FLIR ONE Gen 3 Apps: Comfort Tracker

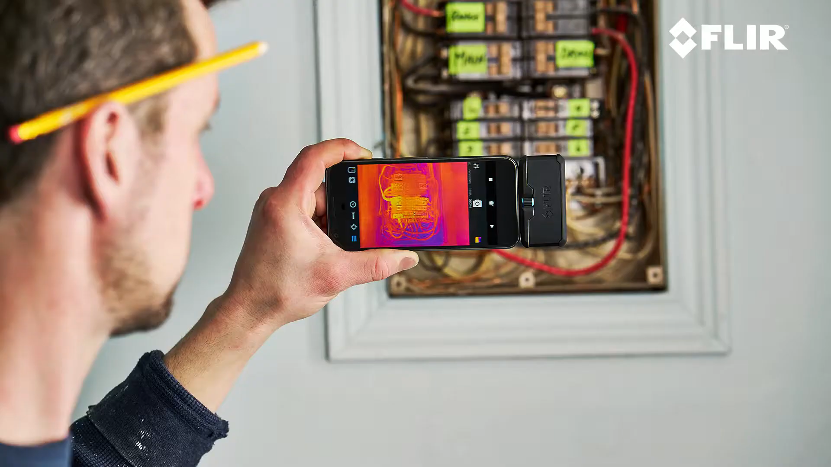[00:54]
and you can see if a circuit is overloaded because it's gonna glow compared to all the other ones around it.
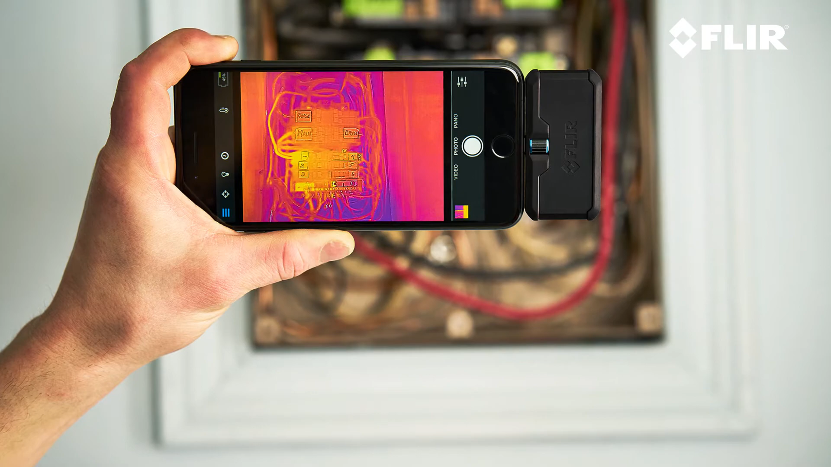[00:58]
Alright let me tell you about some of the great features of the Comfort Tracker app.